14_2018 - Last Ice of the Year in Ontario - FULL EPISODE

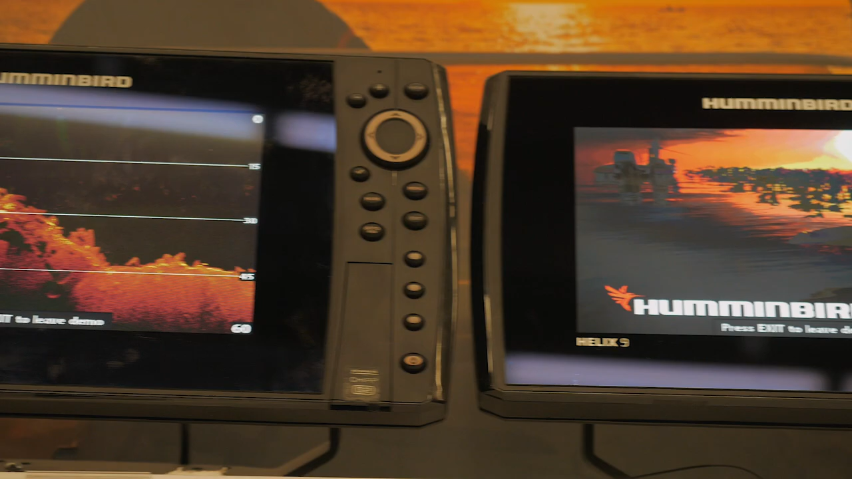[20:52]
They're available in various screen sizes with built-in GPS, chirp sonar for impressive detail, and are Lake Master compatible.
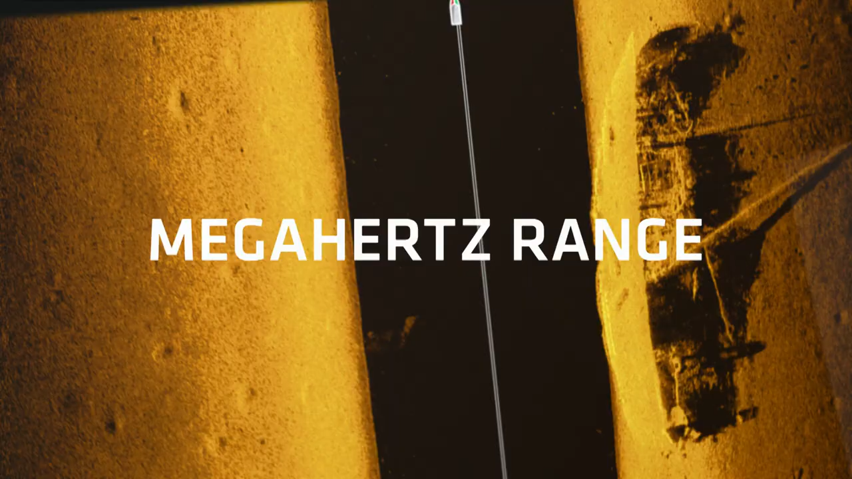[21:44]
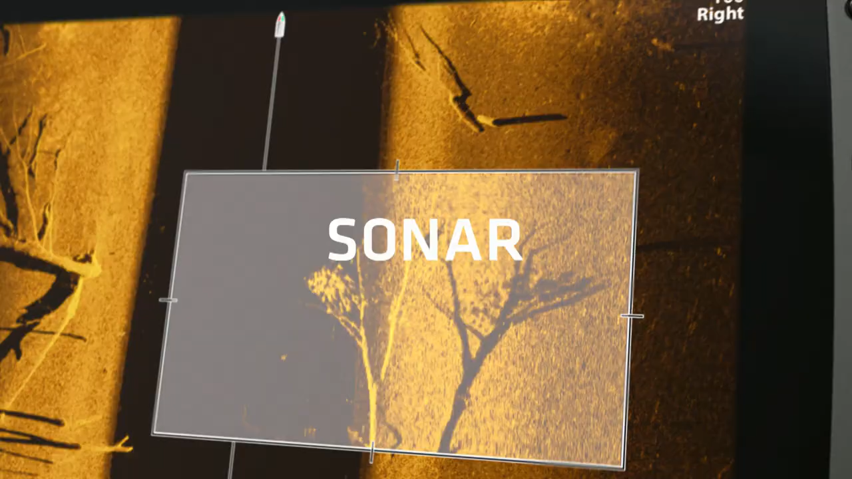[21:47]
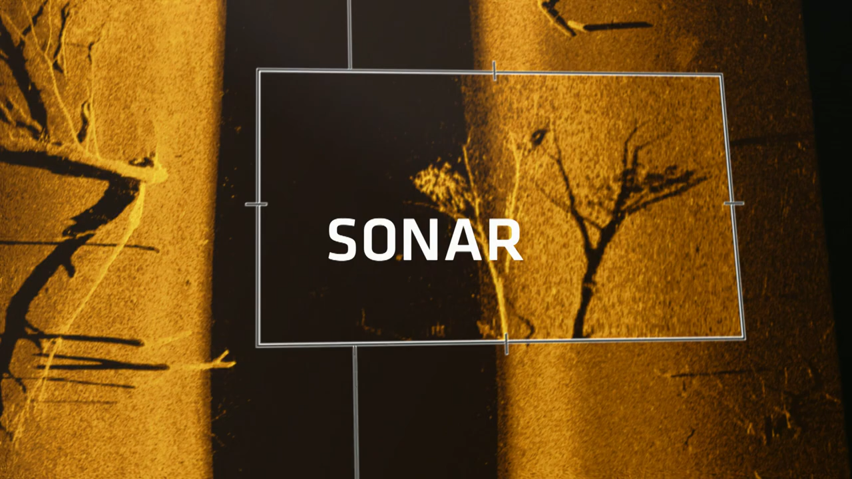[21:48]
Because higher frequency sonar means higher frequency of this.